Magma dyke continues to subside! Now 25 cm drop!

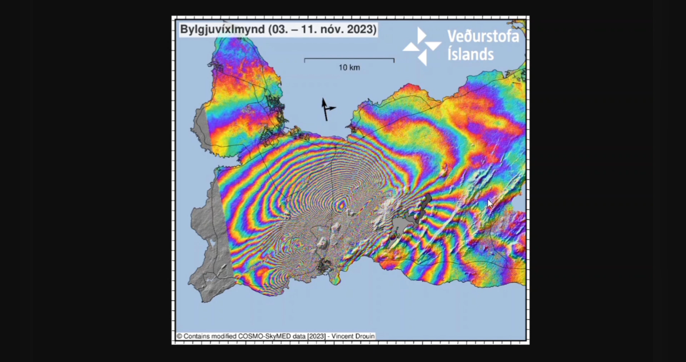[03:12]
result of this reverberation caused by the land deformation stretching all over Rakinas especially here next to the lake to the right so this is how it looks land deformation ongoing land deformation more or less right now you you